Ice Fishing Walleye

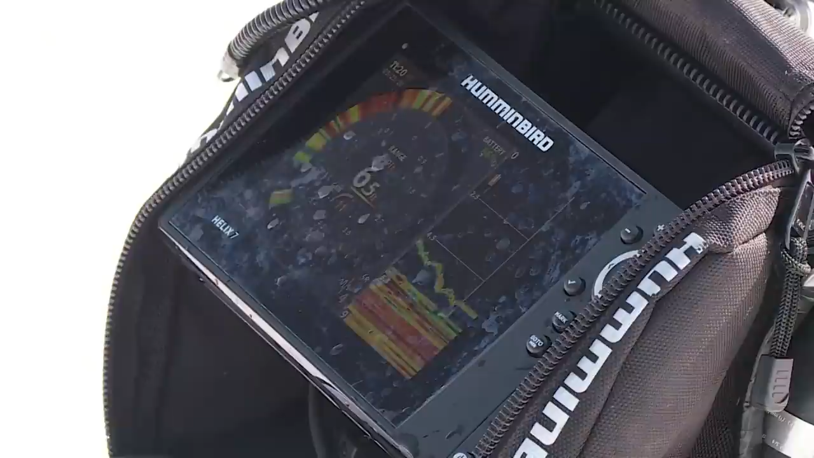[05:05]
Oh, here we go. This one looks like a better fish. Oh, holy cow, he snuck up on me and nailed it.
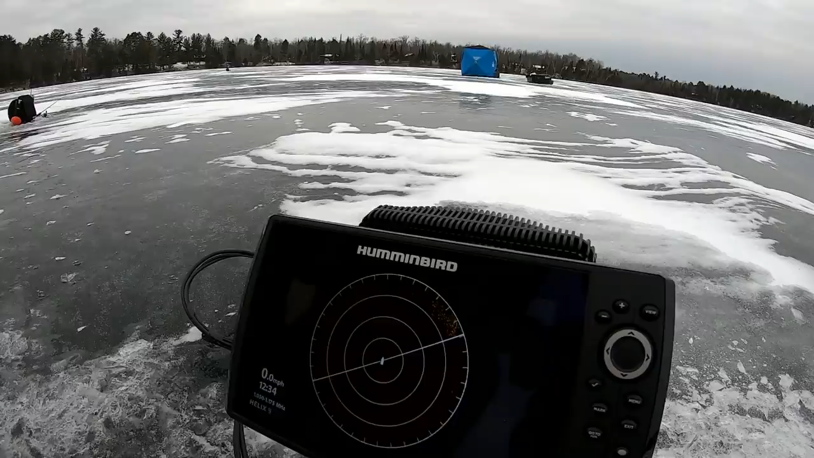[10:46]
you can drop a waypoint on it and walk right over to it.
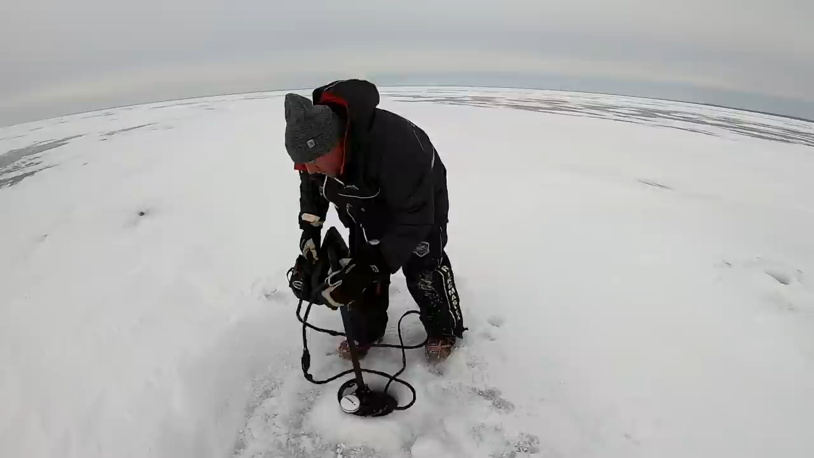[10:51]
So drop it down and it'll start calculating. And the first thing you're going to see is the structure you're on.
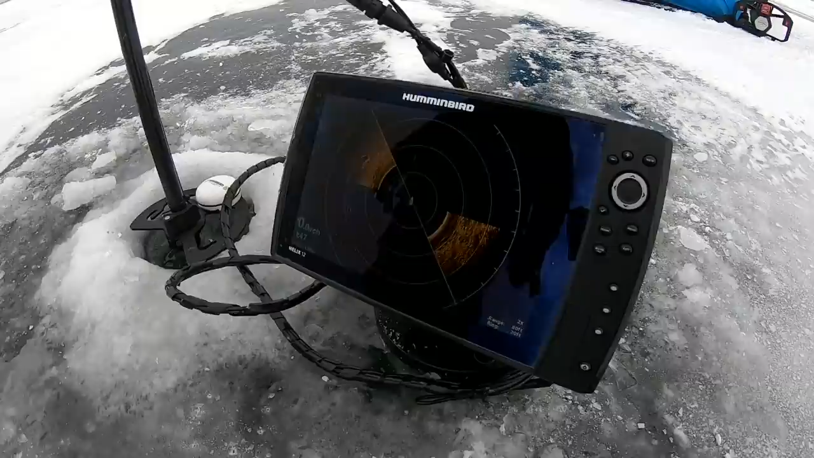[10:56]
And then after that, what you're going to see is fish.
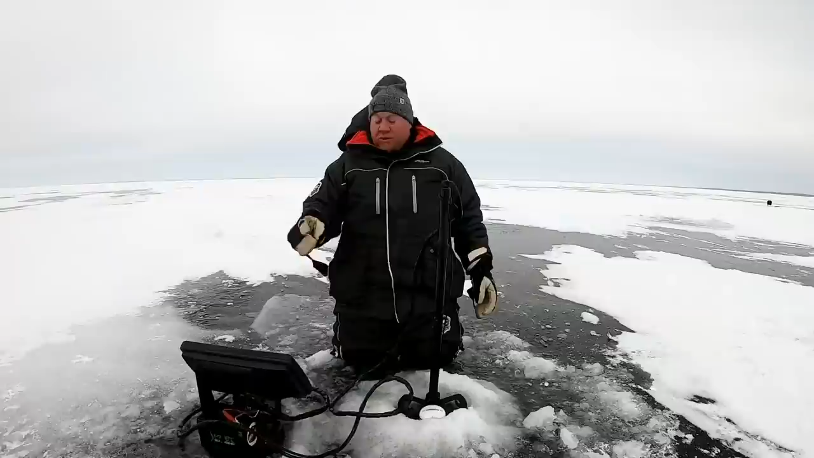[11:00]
Once I get a full rotation here, I'm going to show you what I look for when I'm trying to find fish with Hummingbird Mega 360.
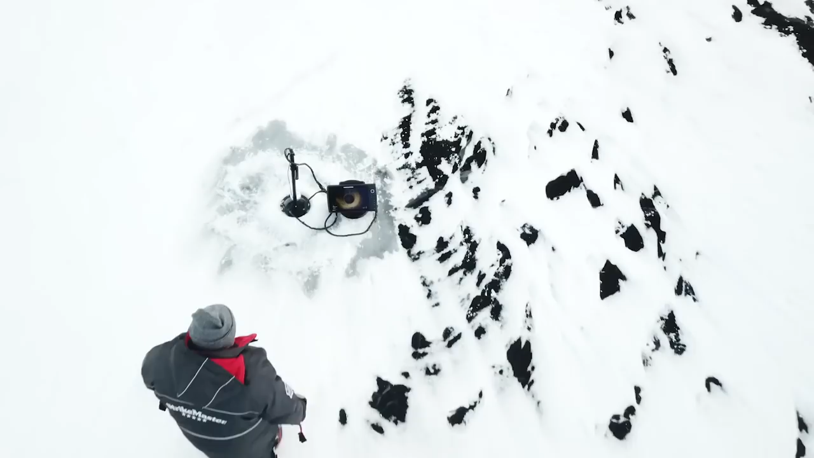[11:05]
You see this transition line here? I mean, it's just definite.
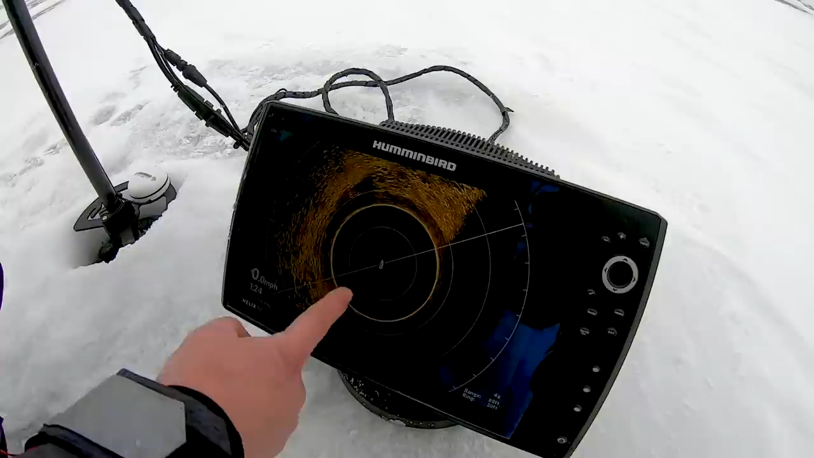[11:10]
Actually, if you look right here, that's a fish pretty much right below me. Yup. He's still there. So this is where the gravel is right here.
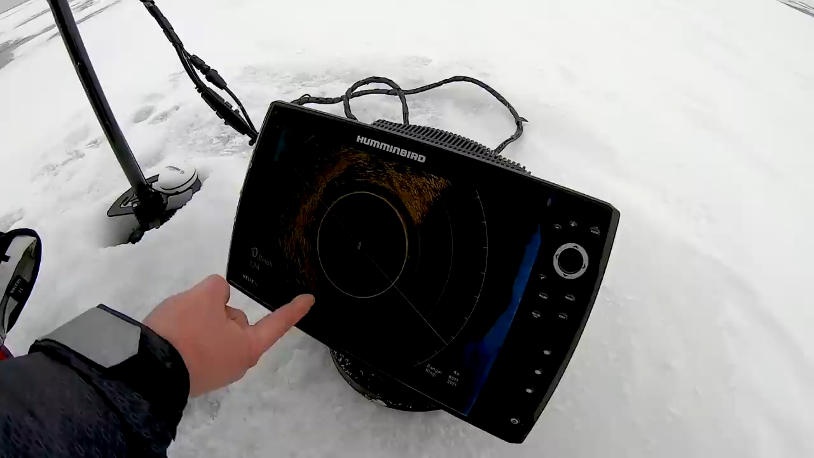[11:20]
And this is where the mud is. This is why I use Mega 360.
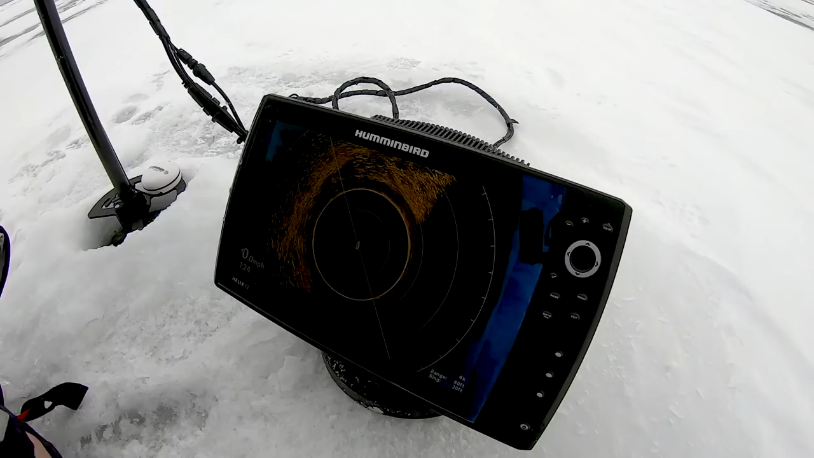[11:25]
These fish are always going to be in this area. These are really key areas to find. Transition lines on the lacs are just hot. Like it's a thing.
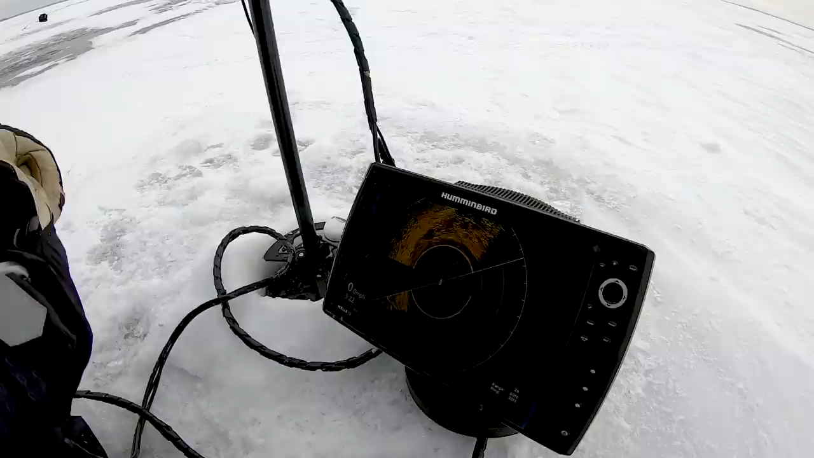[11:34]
So what I'm going to do right now, I'm looking for fish out here. So what I'm going to do is go in and I'm going to go to color palette three.
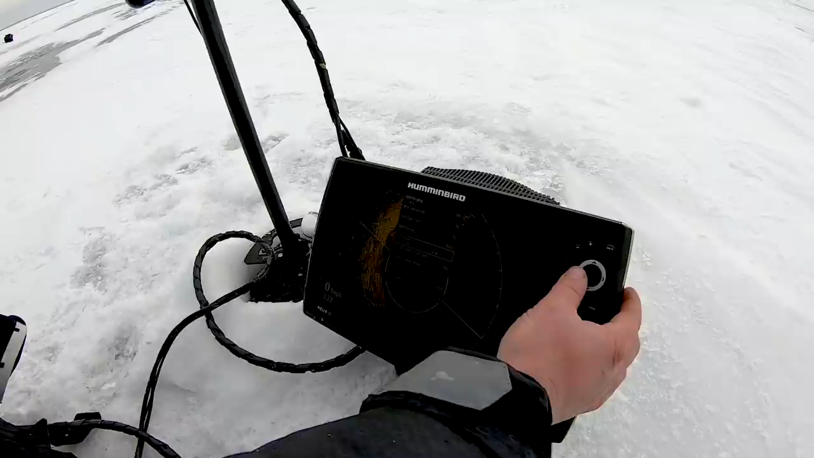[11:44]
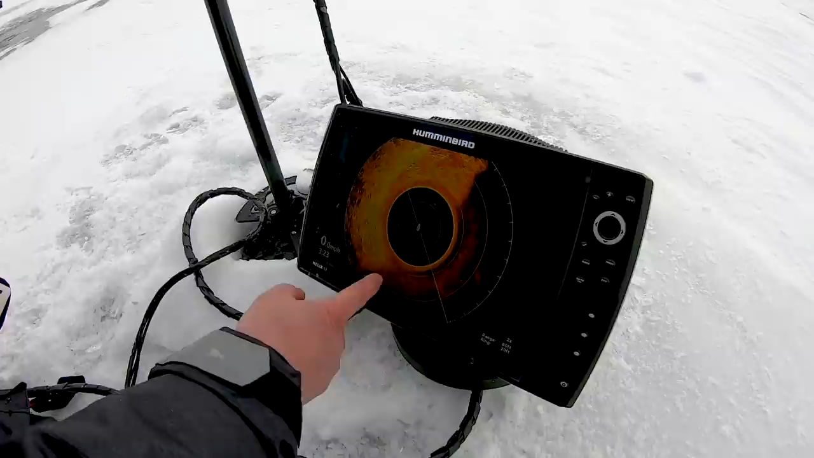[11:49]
And I'm just going to watch this and I'm going to look for hot grains or rice is what I'm going to look for in here. If I see something moving through here, I know that there's a fish.
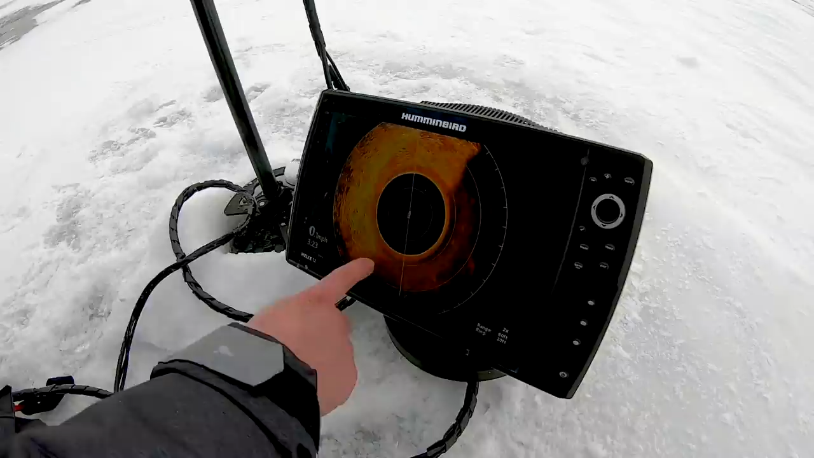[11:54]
And the main thing to watch for on 360 is movement. Rocks don't move. Gravel doesn't move. Weeds typically don't move. You know, you're looking for fish and you'll see them as they're coming across the screen.
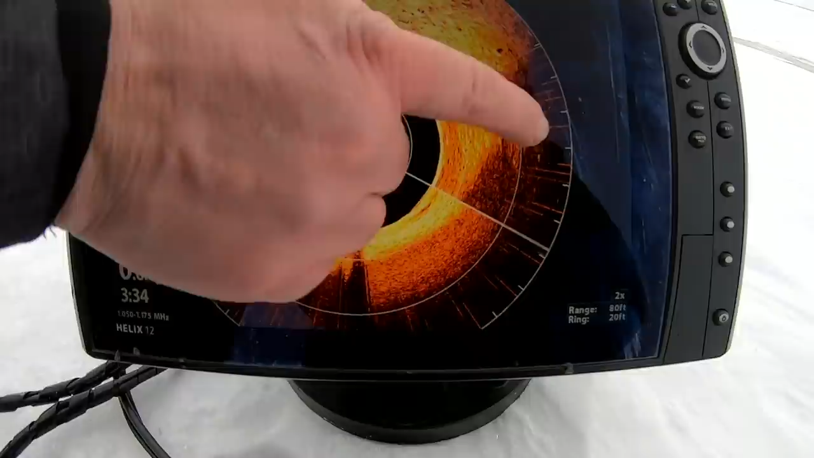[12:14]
You can get an idea of where they're coming from, how they're using it, and how many are coming through it a crack. And then you kind of use that information, pile it all together.
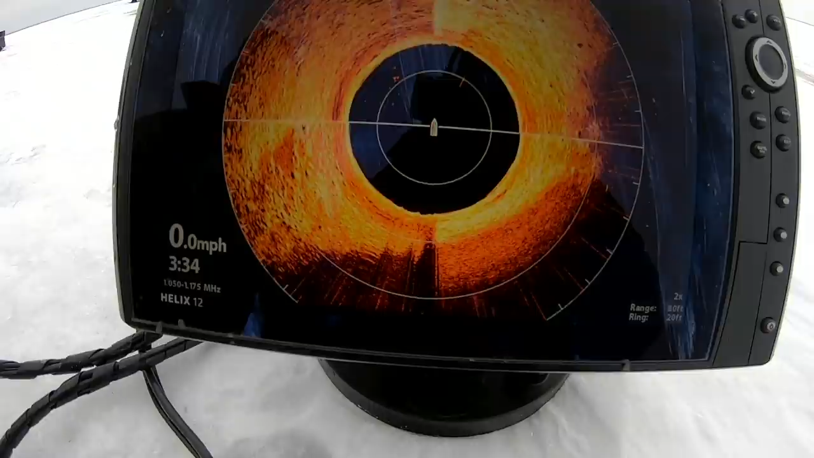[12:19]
On screen: speed 0.0 mph
And that's where you want to fish, that's where you want to concentrate your holes,